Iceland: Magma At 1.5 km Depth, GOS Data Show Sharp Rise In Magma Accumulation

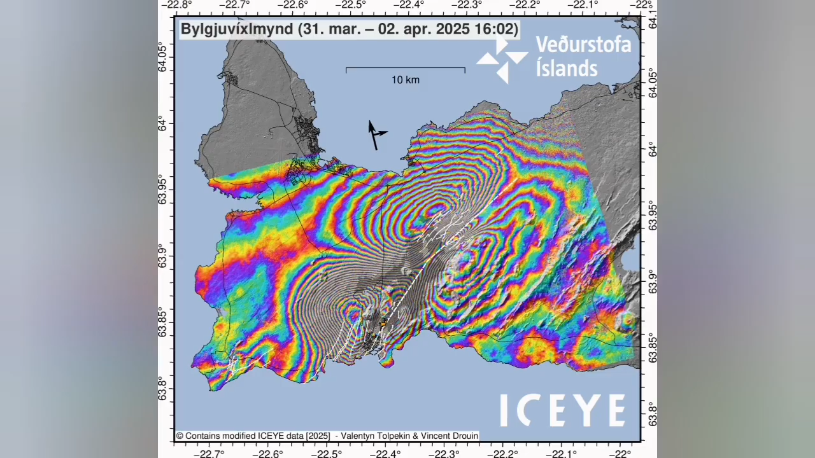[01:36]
One was near the Grindelbeek. That was the eruption.
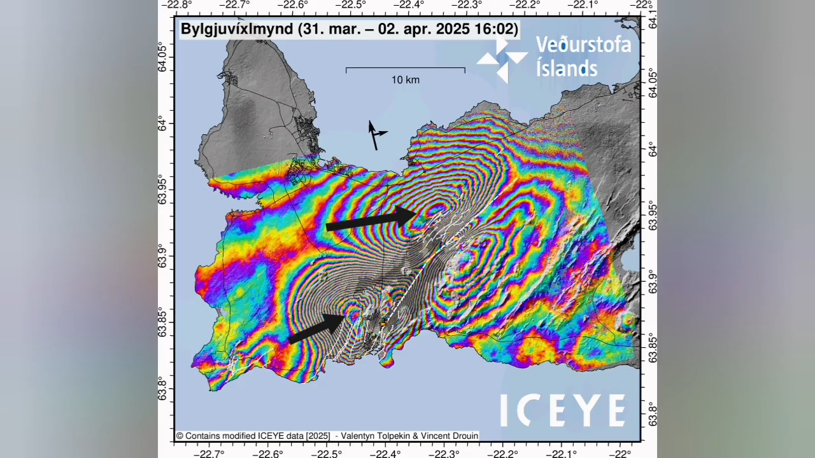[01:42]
And then to the north of it, we see that. And that's where the magma is accumulating.